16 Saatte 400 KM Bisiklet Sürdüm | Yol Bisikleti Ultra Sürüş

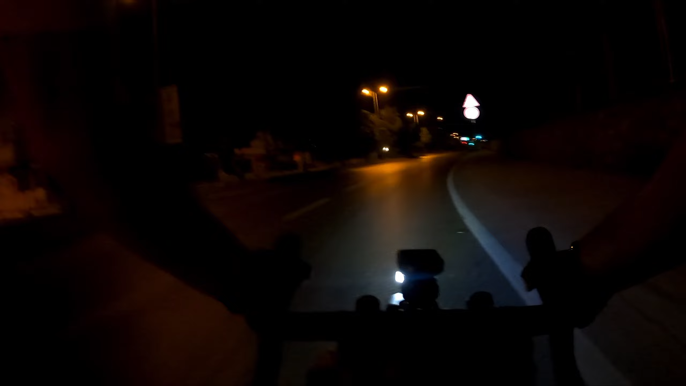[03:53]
Yollar biraz daha sakinleyecek. Saat şu an 4 küsür. Havanın aydınlanmasına bir saatten az kaldı. Hava aydınlanınca güzel olacak.
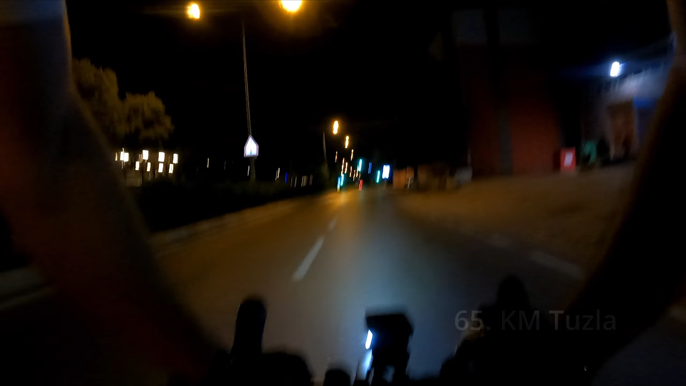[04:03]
2 saatten fazla oldu. 65 km geride bıraktım. Bir tane şimdi patates yiyeceğim. Dün çok fazla uyuyamadım dediğim gibi. 1.5 saat uyuyabildim ve o yüzden vücudum yorgun. Nabzım kolay kolay çıkmıyor. Ve hafiften böyle üzerimde ağırlık var. O yüzden iyi beslemem gerekiyor. Eğer ki beslemeyi de aksatırsam bu sefer iyice çökerim. O yüzden sık sık beslenmeye devam ederim.